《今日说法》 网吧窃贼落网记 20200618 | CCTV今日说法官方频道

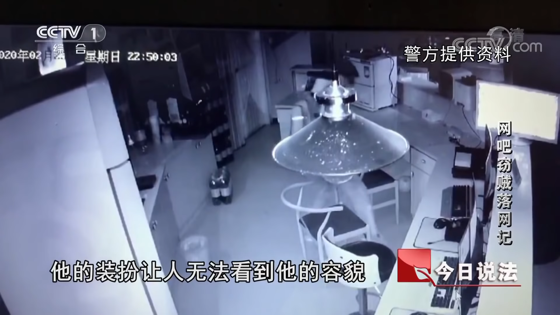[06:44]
视频画面里的那个嫌疑人应该是个年轻男子他的装扮让人无法看到他的容貌而且当他发现网吧里有视频系统后就立即切断了电源